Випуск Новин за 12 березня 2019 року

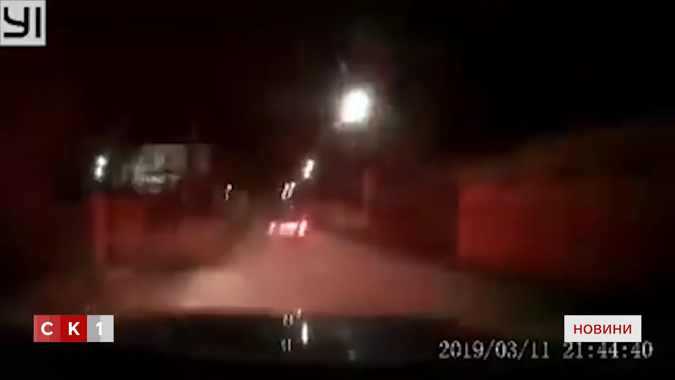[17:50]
Під час патрулювання по вулиці Чуднівській інспектори патрульної поліції помітили автомобіль ЗАЗ, який рухався з порушенням правил дорожнього руху. Зокрема, не працювала ліва фара у режимі ближнього світла. Патрульні поліцейські надали громадянину вимогу про зупинку. Однак останній проігнорував вимогу і розпочав тікати від патрульних. Чоловіки поліцейські зупинили.
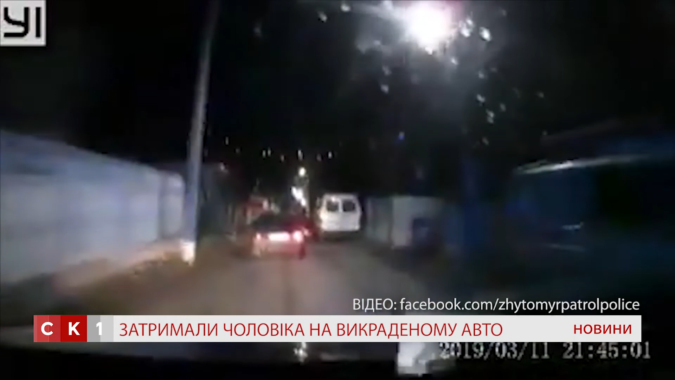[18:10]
Надалі у ході спілкування з громадянином інспектори патрульної поліції виявили в останнього ознаки алкогольного сп'яніння. Пройшовши процедуру задування, прилад Драгер зафіксував показник 1,3 проміли. Окрім керування автомобілем з ознаками алкогольного сп'яніння, у салоні транспортного засобу патрульні поліцейські виявили ноутбук, планшет і телевізор, які належать його знайомі, і котриме він разом з автомобілем ЗАЗ незаконно заволодів і направлявся, аби їх збути. На місце зупинки транспортного засобу інспектори патрульної поліції викликали працівників слідчо-оперативної групи.